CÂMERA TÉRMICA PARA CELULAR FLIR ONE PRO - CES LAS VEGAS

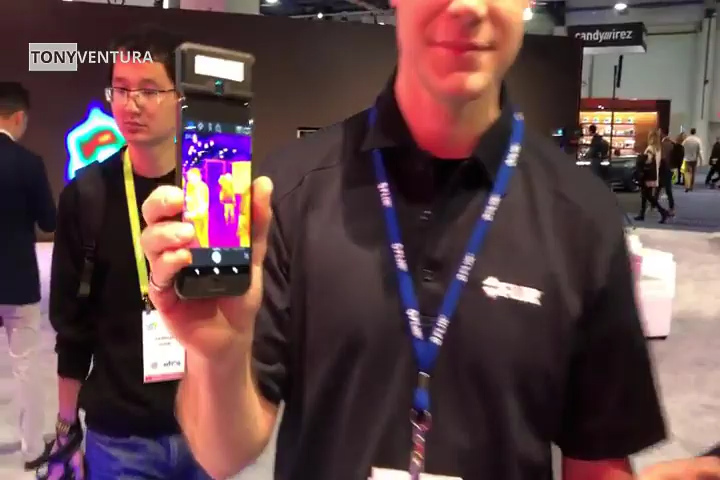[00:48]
Please. So what you see here is a thermal image as well as a visible image.
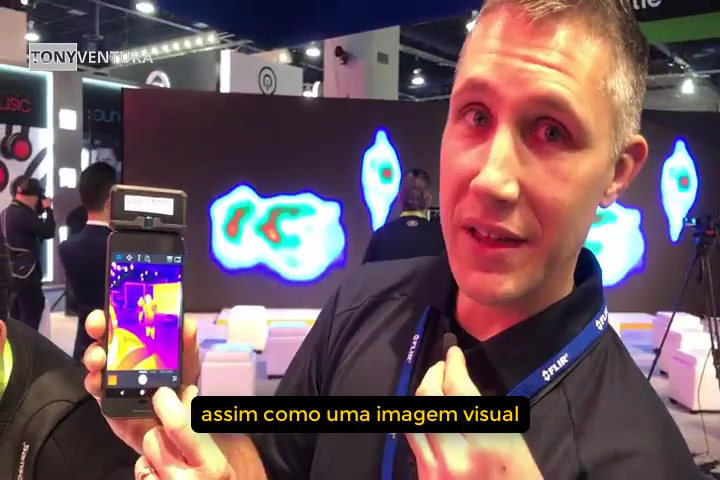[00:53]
Okay. And so that allows, that's called MSX, and that's proprietary to FLIR.
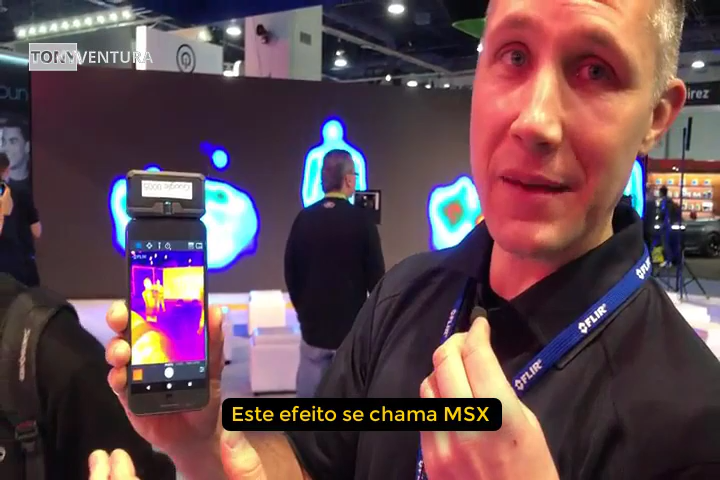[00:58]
And what that allows you to do is have all those nice visible edges on the thermal image.
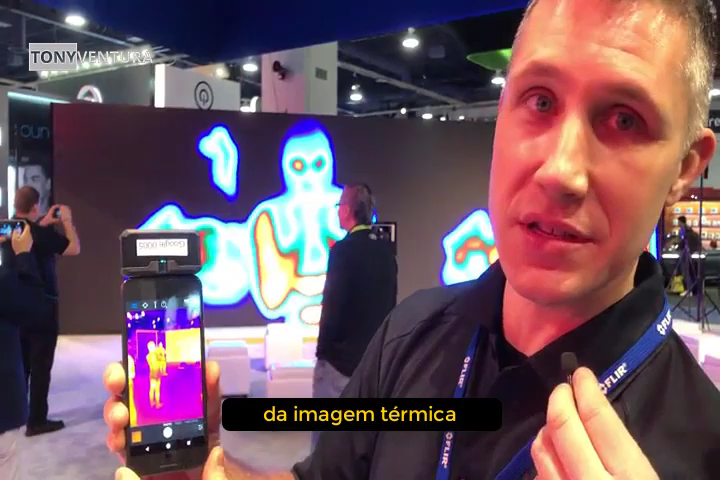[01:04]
So what you're looking at here is the heat coming off of the people,
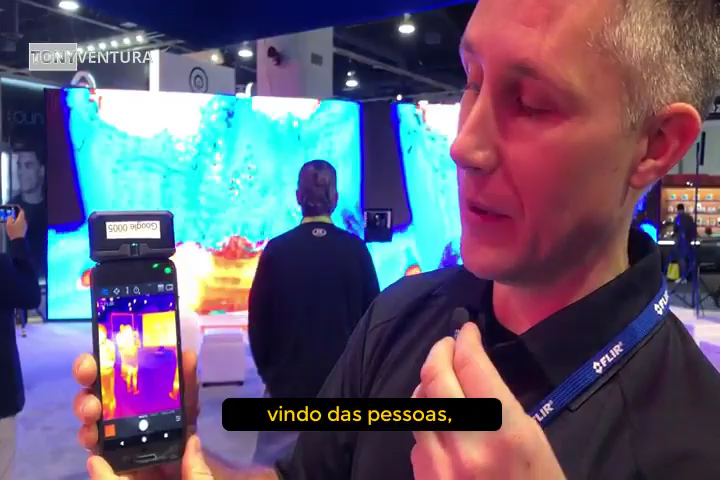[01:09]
coming off of the screen, as well as the background in visible light.
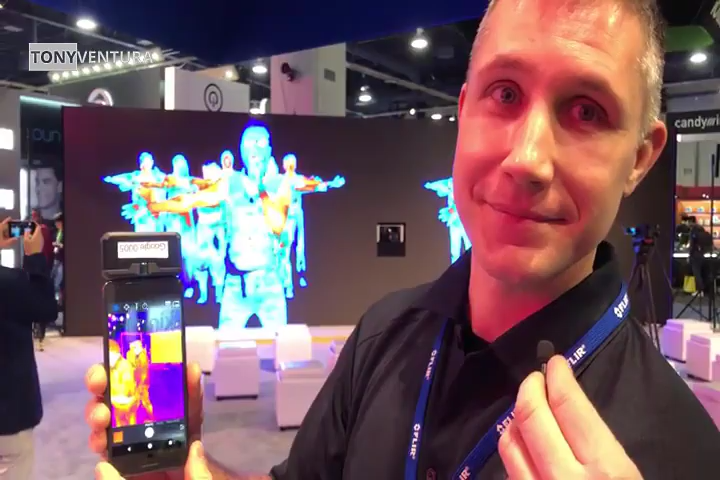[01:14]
And you can see the letters, of course. Exactly.
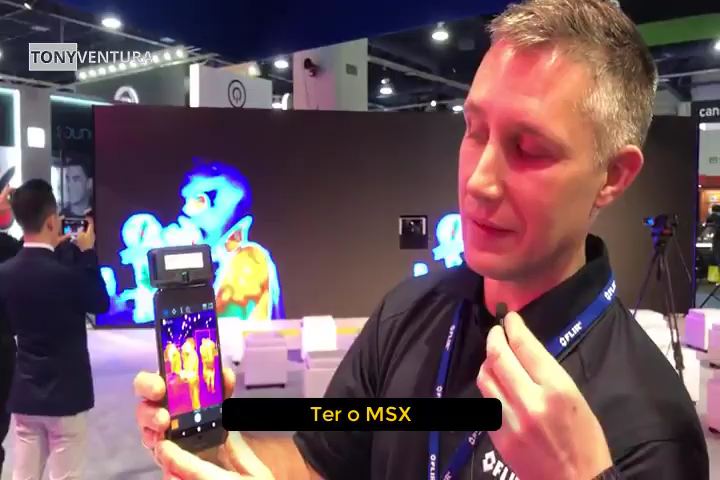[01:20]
So having MSX allows you to have that additional detail that you need for any of the jobs that you're doing with the FLIR One.
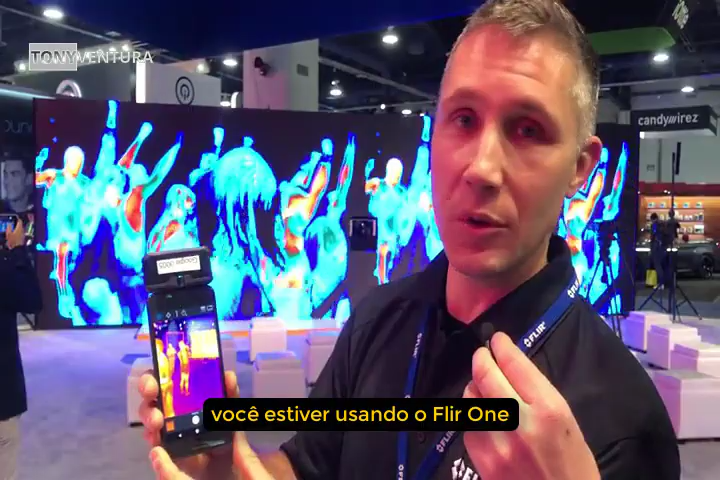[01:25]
For example, if you're looking for water leaks, you can see labeling on the pipes.
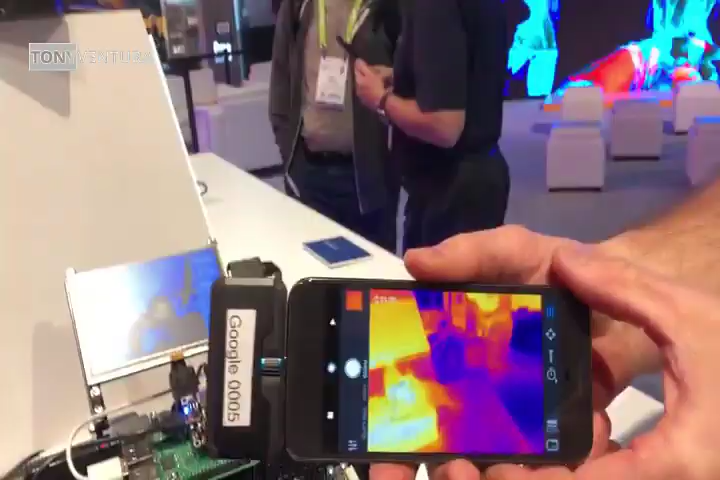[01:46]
What can you show? What do you want to watch? So I want to show you a very simple demo around for detecting heat.
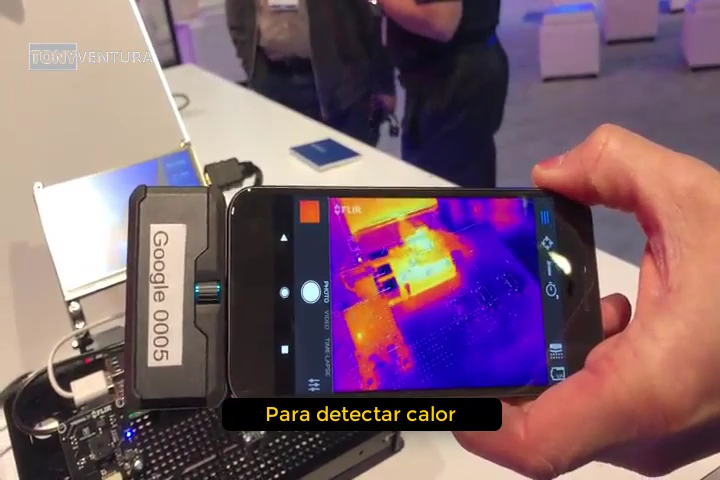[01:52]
If you look at my hand and this table. Put my hand on the table.
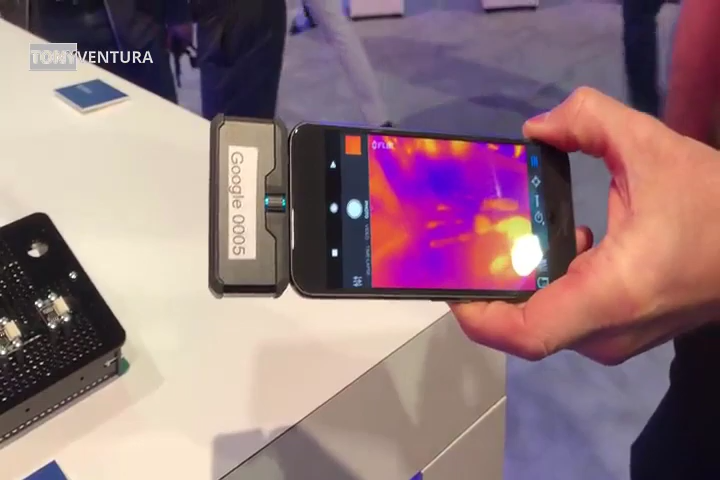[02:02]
That's the heat left from my hand.